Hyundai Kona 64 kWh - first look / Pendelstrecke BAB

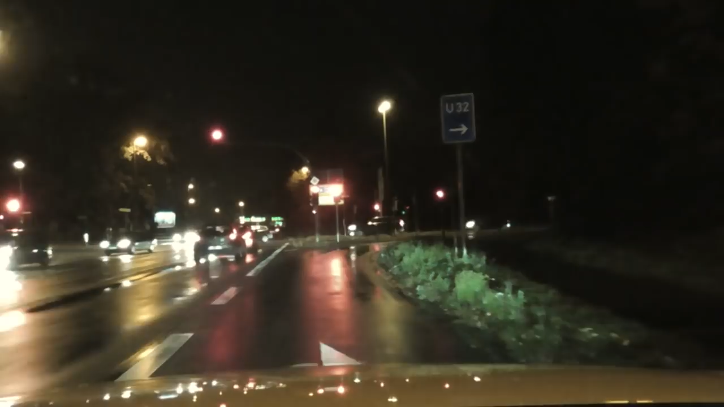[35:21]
Wo ich jetzt hier gerade auf die Autobahn will und auf die Ampel zurolle. Ihr merkt das gerade. Ich probiere es gerade aus. Ähm... Es ist definitiv so, dass das Fahrzeug kriecht. Das heißt, so ein richtiges One-Pedal-Driving, ähm, mit, ähm... Bis auf Null und dann stehen bleiben hat er nicht. Aber... Das bin ich ja vom Ioniq gewöhnt, ne? Insofern ist das jetzt nichts Besonderes an der Stelle. Ähm... Ja, was gibt es sonst noch zu sagen?
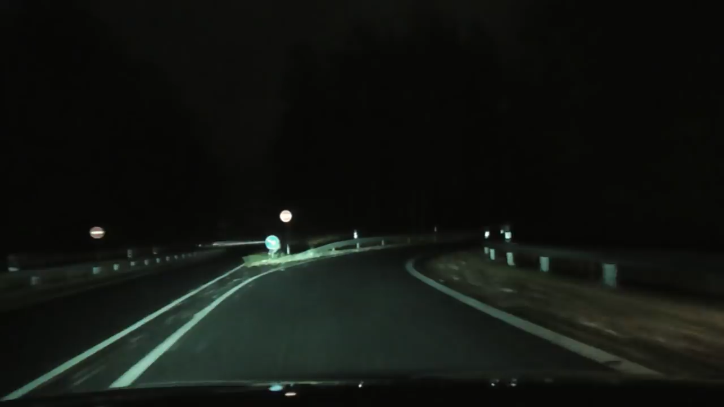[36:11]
Also das ist beim Ioniq deutlich linearer. Das ist hier halt irgendwie anders. Ähm... Ja, sonst Kurvenlage, ähm... Wie gesagt, das, ähm... Ja... Beschleunigen tut er gut. Upsi... 130 jetzt schon. Also... Er ist deutlich, deutlich, deutlich schneller als der Ioniq. Auf 130 jetzt auch. Also man hat den E-Motor eben ein wenig viel gehören.